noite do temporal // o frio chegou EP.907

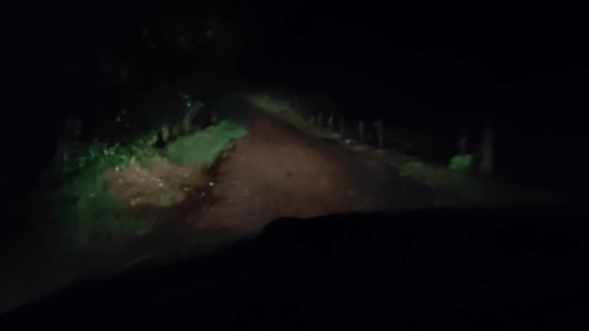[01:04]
Aqui foi mais de boa, aparentemente, mas lá em cima passou um vento forte. Amanhã nós vamos ver os resultados, olha os galhos de árvore, tudo bem, pouca coisa. E agora a casa aí está tudo certo.